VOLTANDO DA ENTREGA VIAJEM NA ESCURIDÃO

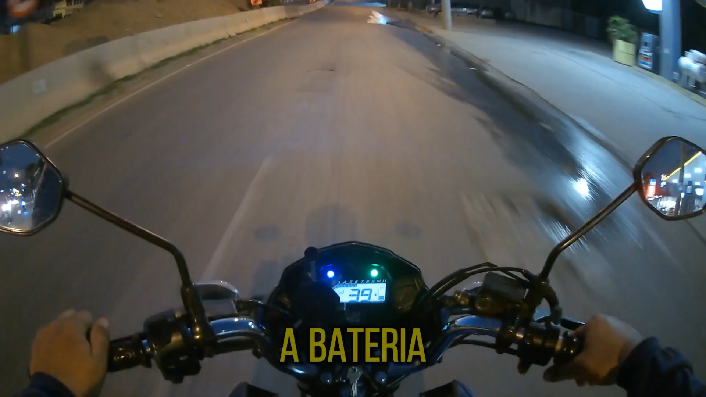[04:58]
linha da câmera, galera. Olha aí, ó, a estrada escura. Bora voltar comigo para esse retorno aqui, rapaziada.